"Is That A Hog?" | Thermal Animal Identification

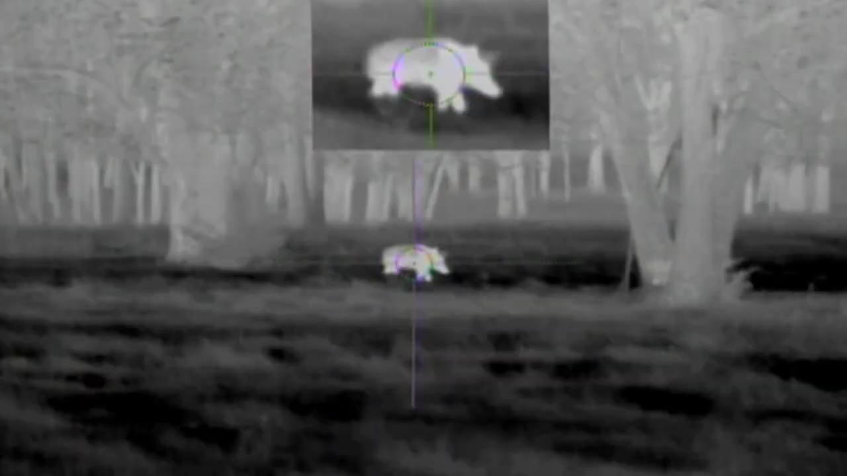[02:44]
The ears of a hogs will protrude above the body line of a hog if they look up.
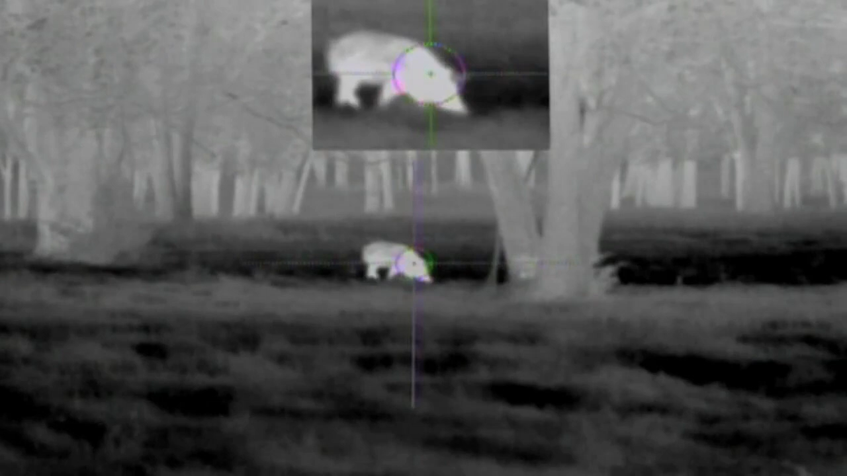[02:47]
Both the raccoon and possum's body will narrow down towards the front end of their body,
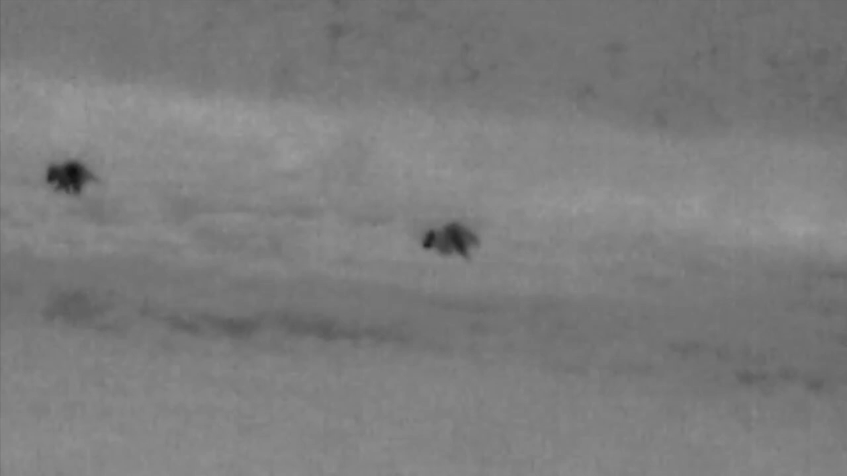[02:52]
and it's very difficult to see their ears, unlike a hog.
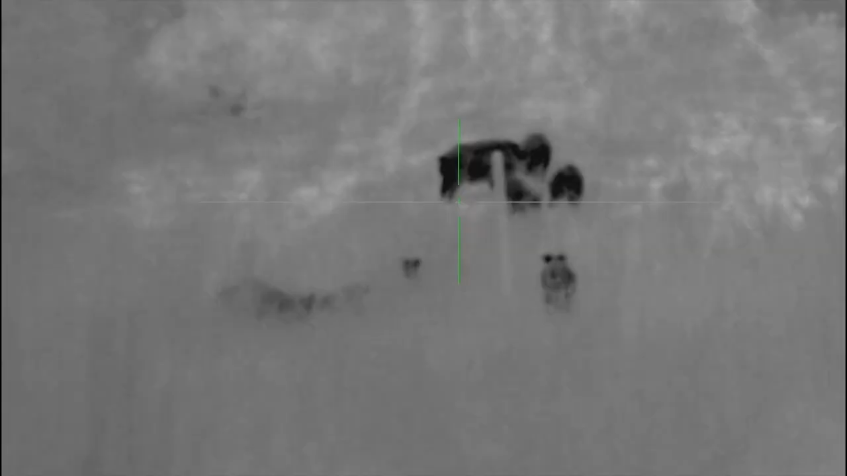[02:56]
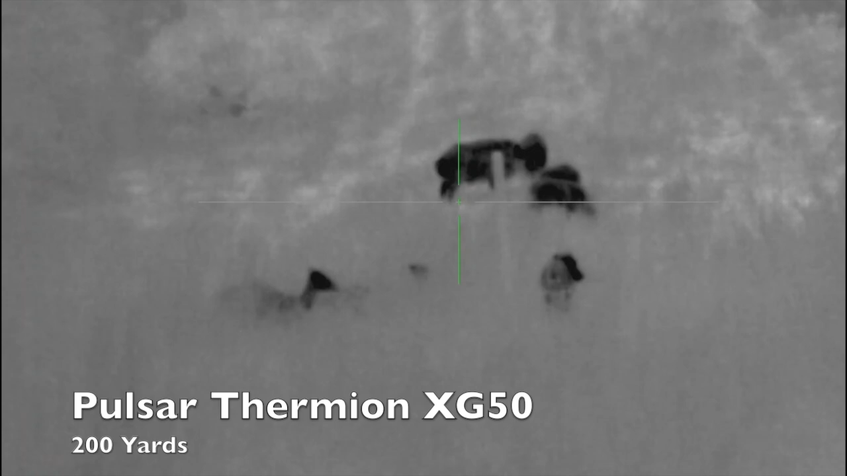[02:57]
The final tail or identification marker that I look for on a hog is its tail.
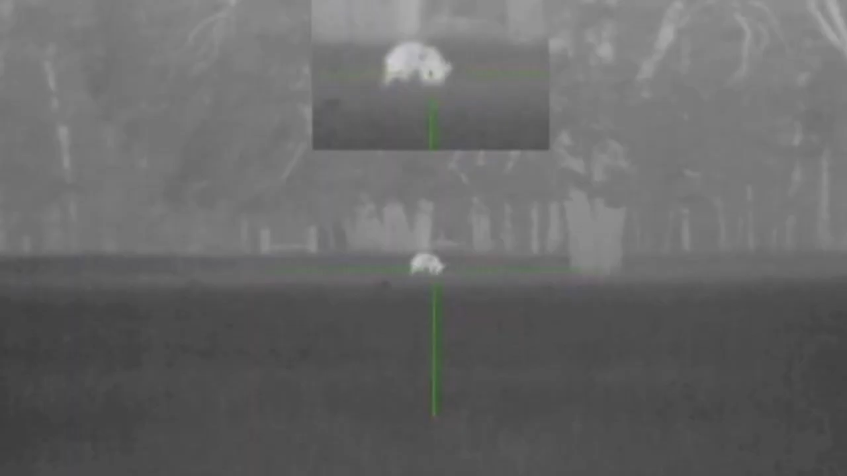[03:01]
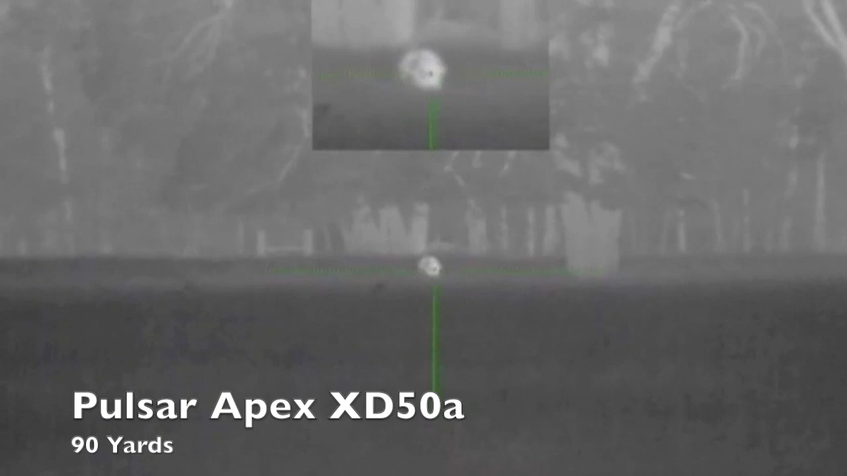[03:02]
Some entry-level thermals may not be able to spot this, but if your thermal can't see the tail, just look at the overall body of the hog.
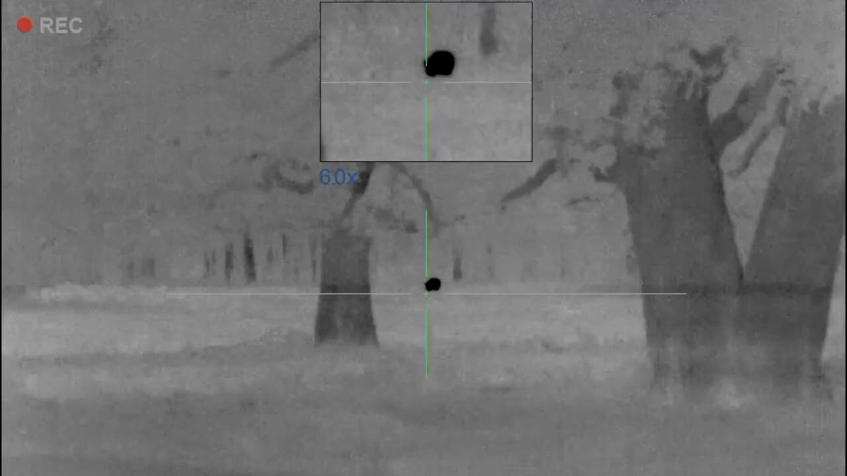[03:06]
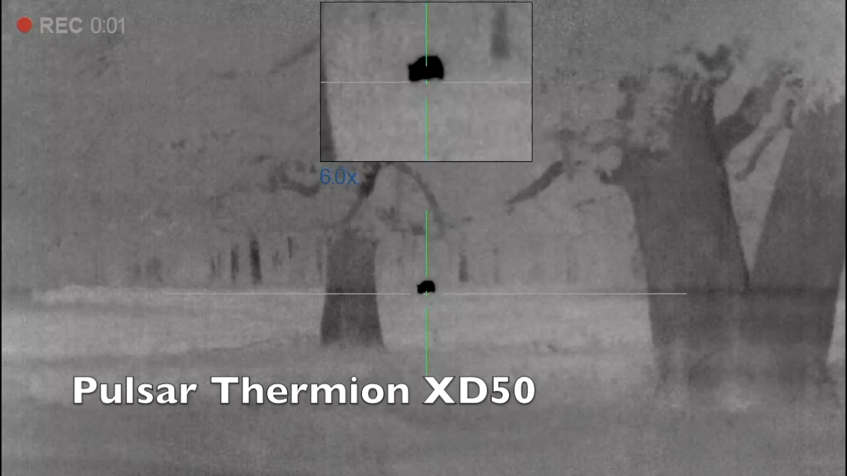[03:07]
It will look like a feeder barrel moving across the ground.
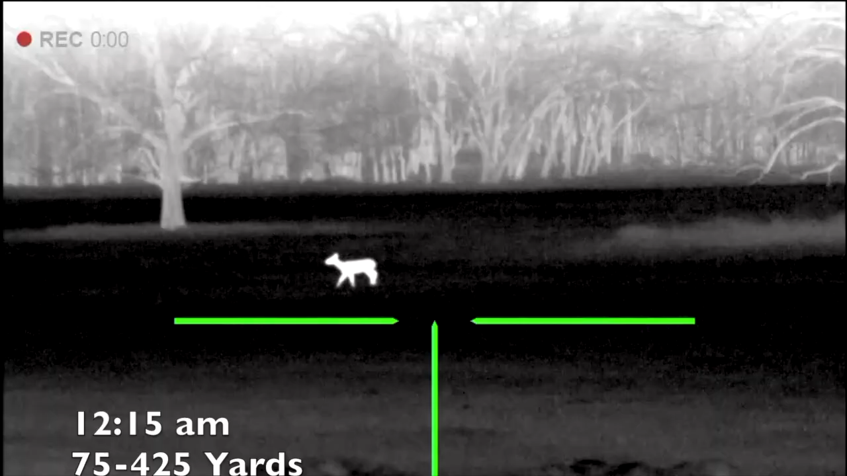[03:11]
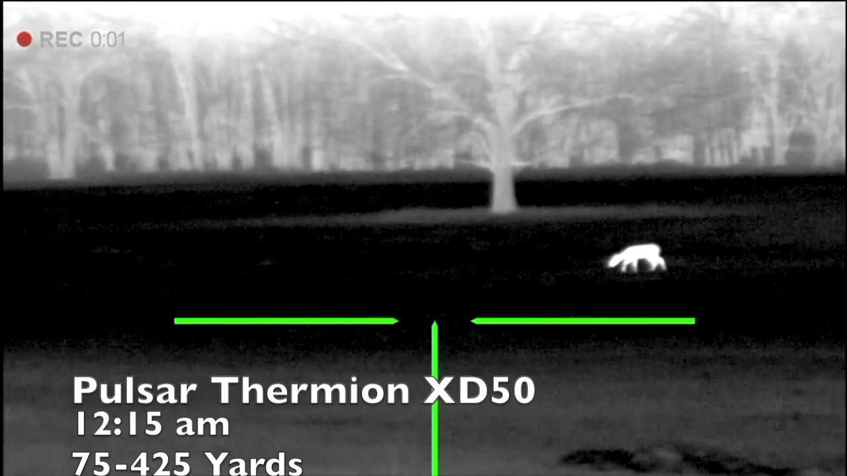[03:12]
With better thermals, you can see more detail distinguishing a deer, a cow, a varmint, and a hog.
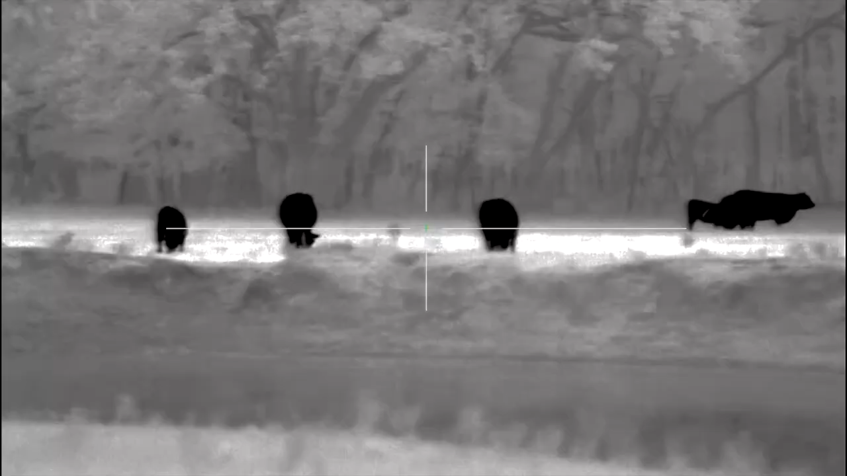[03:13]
Better thermals will also be able to spot a hog's tail clearly.
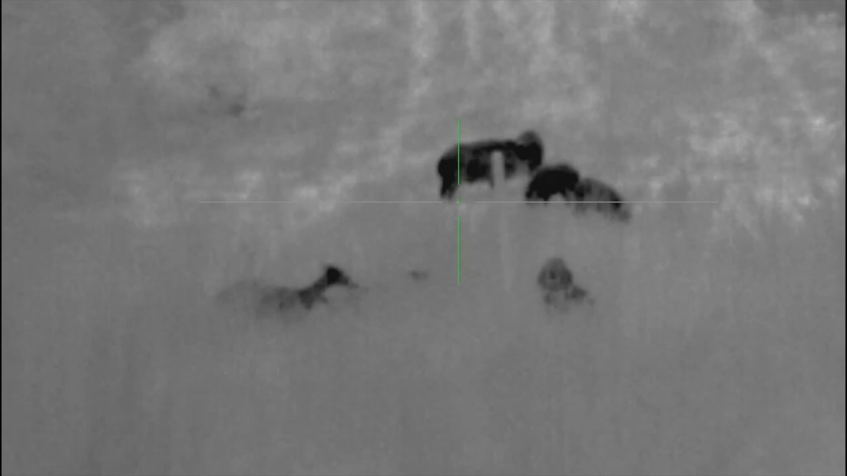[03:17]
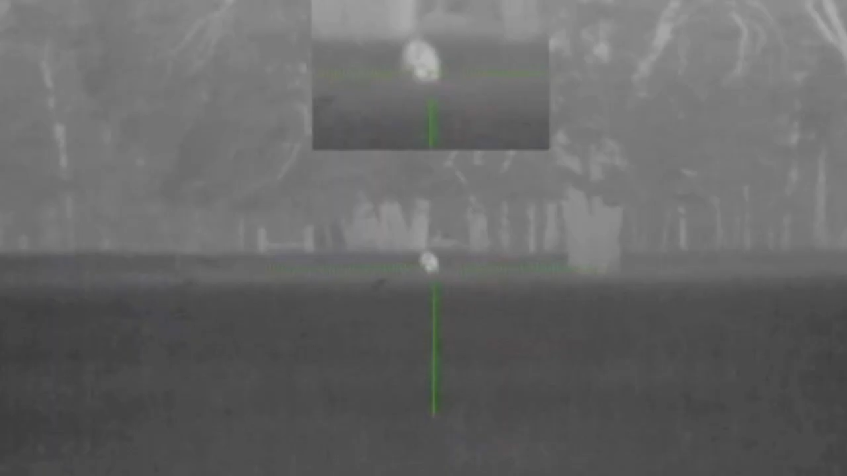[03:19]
The most difficult hog to identify is one in the high summer grass.